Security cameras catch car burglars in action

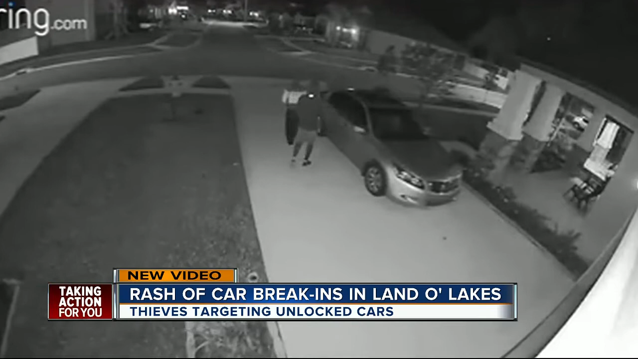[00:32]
Two people are trying to break into his Honda Accord. You can even see the motion-activated lights come on. Lights come on. They didn't seem too phased by it.